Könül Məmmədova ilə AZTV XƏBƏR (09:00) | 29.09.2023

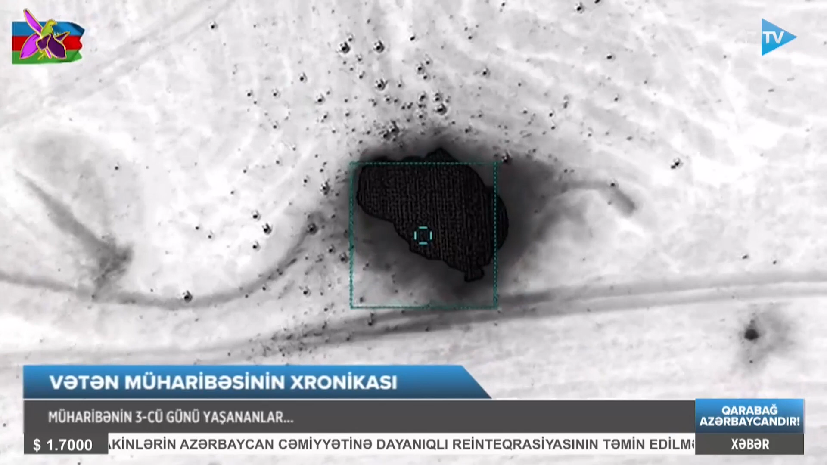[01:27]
Düşmənin Xocavənt rayonu ərazisindəki üçüncü moto atıcı alayı darmadağın edildi.